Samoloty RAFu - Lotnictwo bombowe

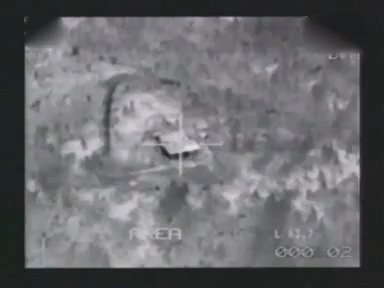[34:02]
Przez 12 kolejnych nocy nad rozdartymi resztkami Jugosławii rozbrzmiewał grzmot bombardowań. 13 września dowództwo NATO zawiesiło naloty.
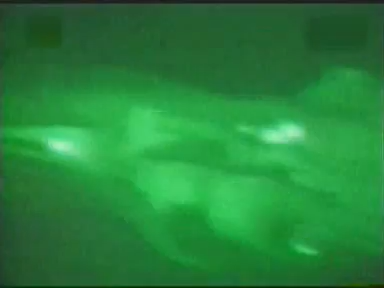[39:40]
Teraz możemy prowadzić bezpośrednie wsparcie wojsk lądowych w warunkach nocnych.
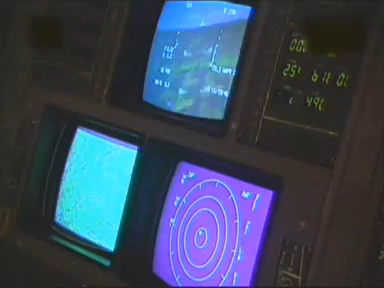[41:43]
Na górze wyświetla się pułap, teraz waha się on od 30 do 50 metrów.